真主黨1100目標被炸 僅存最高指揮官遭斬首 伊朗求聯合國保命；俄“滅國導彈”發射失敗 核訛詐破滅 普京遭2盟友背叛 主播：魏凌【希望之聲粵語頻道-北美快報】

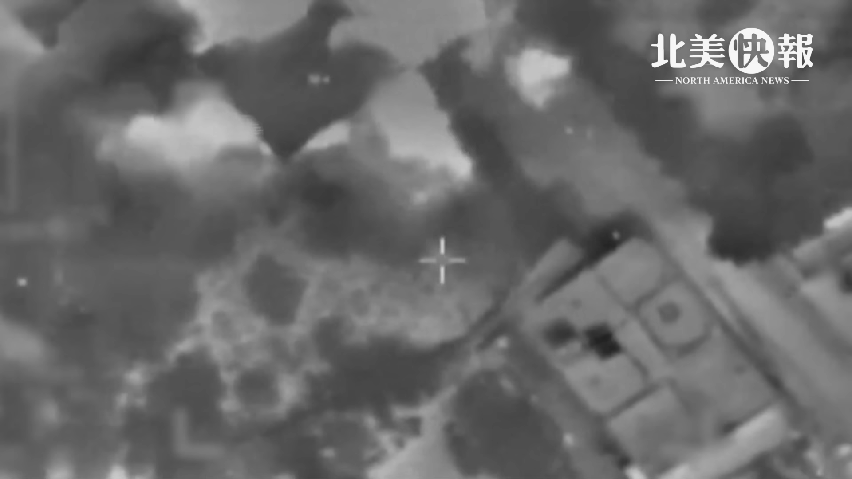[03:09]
100多個真柱黨的目標真柱黨的武器庫